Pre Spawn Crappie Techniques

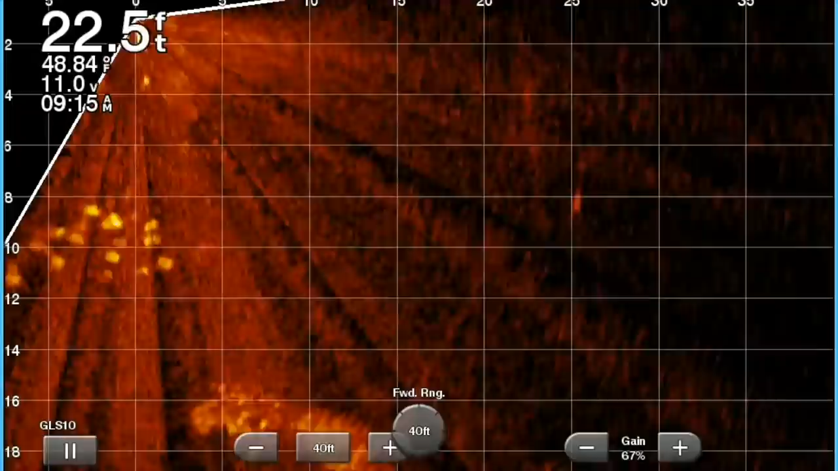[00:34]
On screen: depth 22.5 ft
we just end up chasing some monster schools as you're seeing here with live scope so yes we will be showing you showing you live scope throughout this episode and again thanks for joining me thanks for subscribing if you haven't please do me a favor and subscribe we're about to put some serious fish in the boat
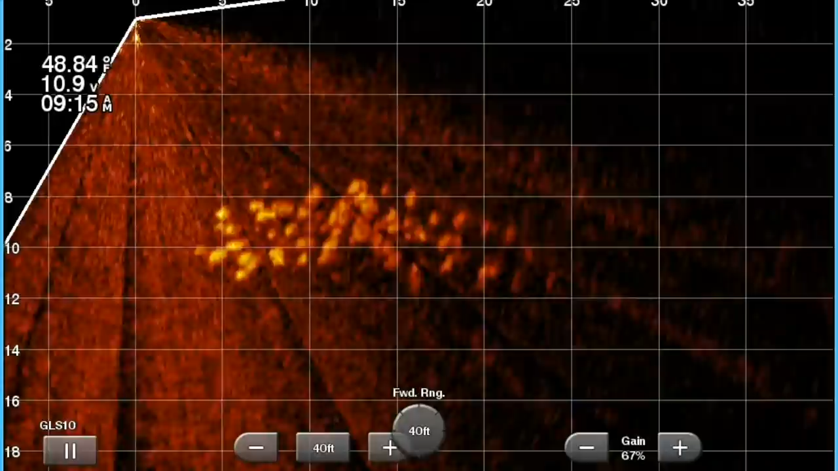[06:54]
I always go to points and I always start off casting against the shoreline. In fact, I stay casting against the shoreline probably for the most part of the morning before I'll go out and I'll start to find the school.
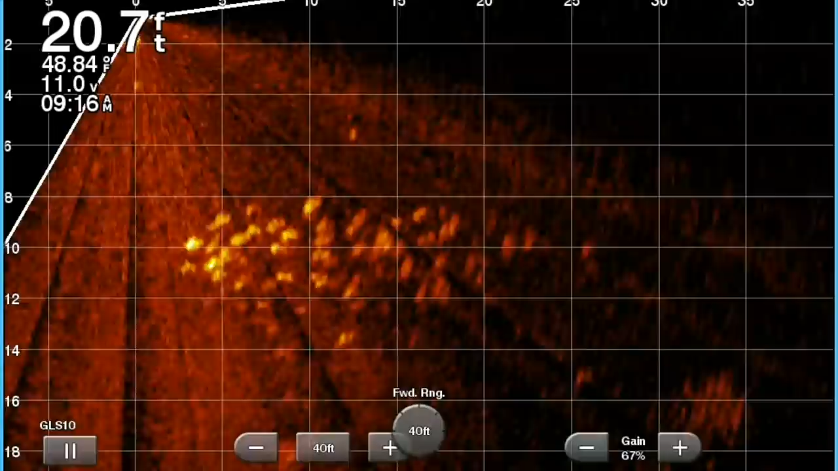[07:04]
On screen: depth 20.7 ft, water 48.84°F
So eventually those fish start to venture out and they create the schools and this is what we do. So another key to me when I fish these schools is I do try to stay on the top edge of the school. I think that some of the more active fish tend to be on top. Now, it's interesting though, I have caught some of the bigger fish on the bottom.
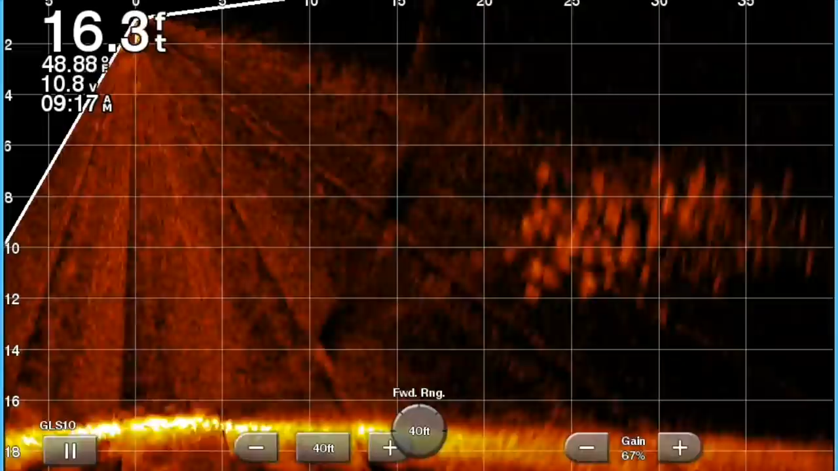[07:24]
On screen: depth 16.3 ft
So take it for what it is. But at the end of the day, I don't think putting it square in the center is actually the answer of the school. So I always think it's just slightly above which is really nice because you can kind of watch what's happening.